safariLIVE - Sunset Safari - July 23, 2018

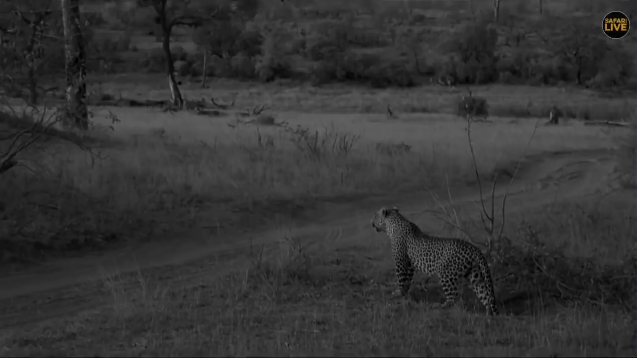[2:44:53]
I don't think you are in any condition to be hunting, Mr. Hosanna. That belly, look how it's bulging. You never know, you might smack an impala here. Yeah? But I doubt it. Make his way back towards those skin and bones.
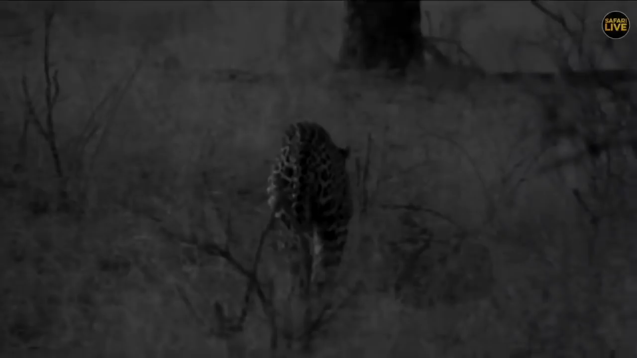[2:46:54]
That fat belly swaying from side to side.
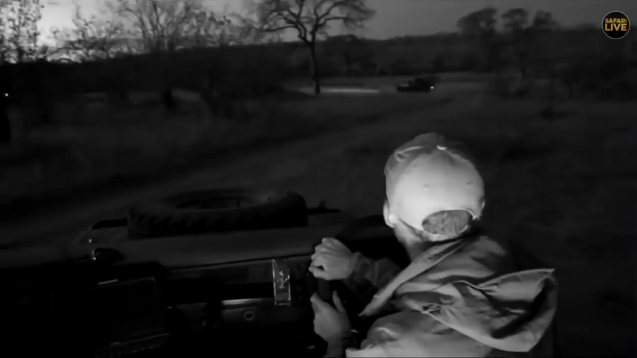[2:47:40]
Still very much difficult to find the nocturnals at the moment.
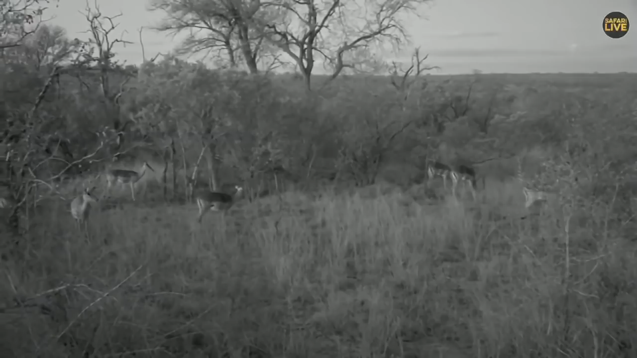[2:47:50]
All I'm seeing are all the diurnals moving back, going to their resting places. I've got a very big herd of the impalas now moving towards the southern side of the game reserve. And they're just, oh, look at that. unexpectedly. Not too sure what is the problem. Maybe there's something. They are curious. You can see the ears. So let's see what they're going to see there.
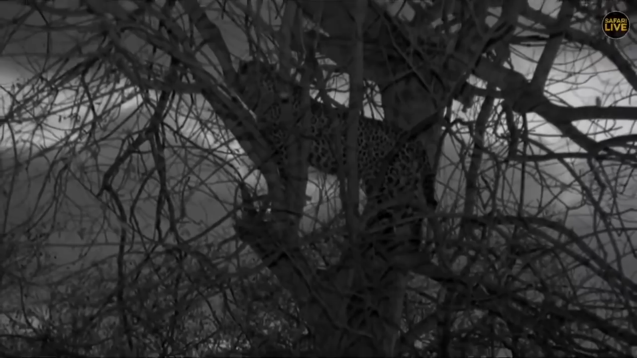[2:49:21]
A bit of the impala, eh, Ferg? So the hyenas might be back then, dropped down there somewhere. If the hyenas come back, they might get a little bit of a treat. I'm with lions. So it's flies that they try to get away from mostly. And that's normally in the height of summer, and it's very hot, and they can get quite
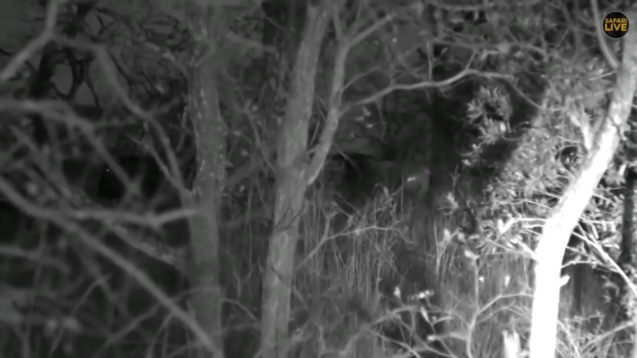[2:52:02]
I have got some wildebeest there. They are nervous a little bit. They're just running around everywhere. I'm not too sure what is happening, but they seem very frightened. But now I can see everything is back to normal. The blue wildebeest, they are also active during the day now. They are going to their resting areas.
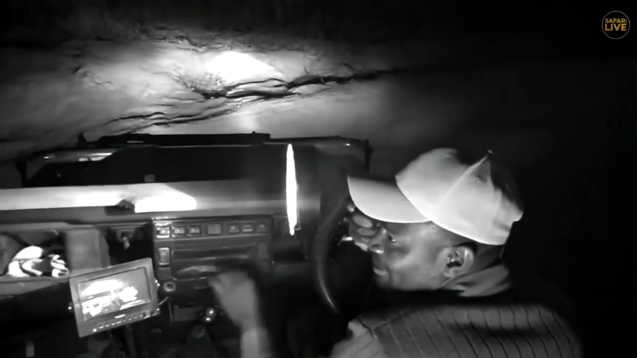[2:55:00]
So I'm just gonna drive down here and see if we can have a better sighting.
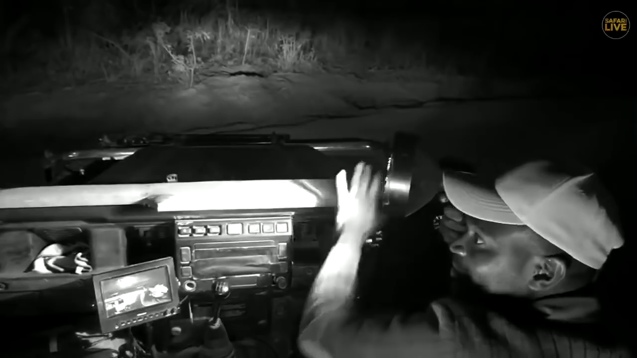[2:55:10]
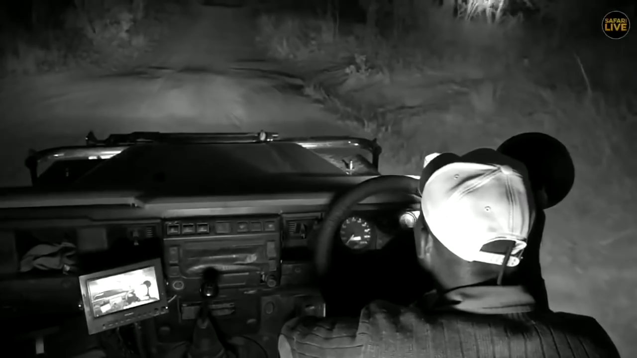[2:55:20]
Christy, the blue wildebeest, they prefer to go and spend their night by the open areas.
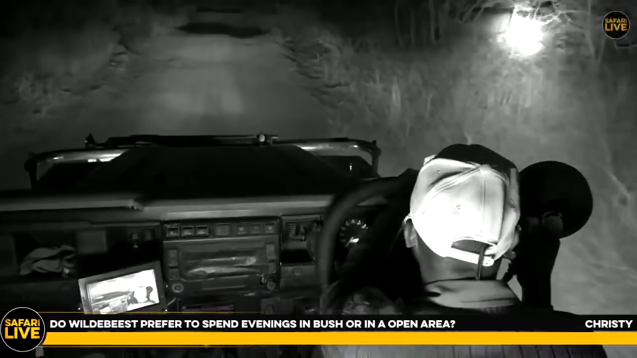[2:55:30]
Some of them, you will find them lying down on the road. They know in the thick bushes they can easily get ambushed. Look at that. Senzo, just focus that side. I can see now, I've got a better visual on them. You can see it's quite a lot of them here. So now this is the beginning of the open space where we are now. So it means for tonight, they are going to be
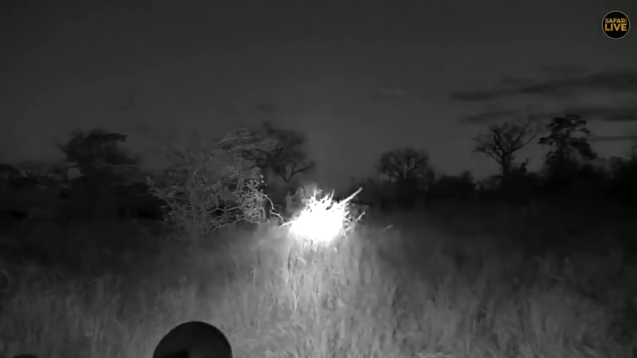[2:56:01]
hiding somewhere in these areas. So look at that. So let me just pull forward and see the wildebeest when they approach the open space.
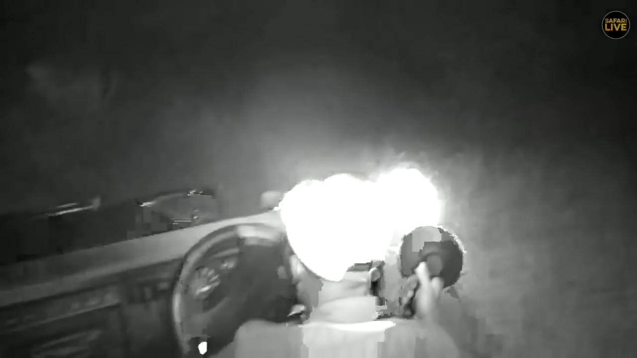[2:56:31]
Well, Mr. Hosana, really getting into this head now. He's bitten off the little piece of tongue that was sticking out the side of that impala's mouth. And now, just as I thought, he's gone onto the sort of schnoz, or the muzzle and the nose area. Part, there's normally quite a bit of meat there, and then running up towards the forehead.
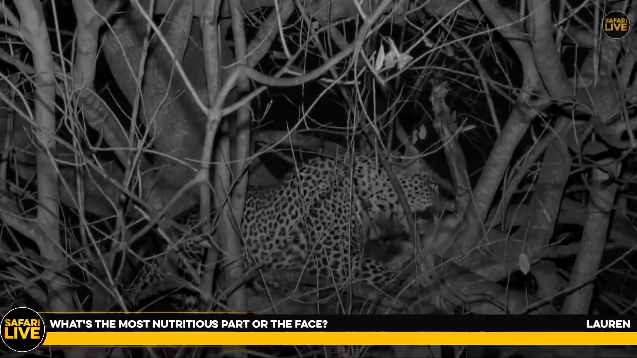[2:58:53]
But in their of their face, it's that part just above, you know, around the nose area. You often see them just getting in there. Now, I think he's trying to get into that skull, but it might be a bit too hard. So he's really just struggling getting his teeth in there. And this could be him just carrying on with this for a while now, just sort of picking off the last little bits of tasty pieces. And you might have a go at the neck as well.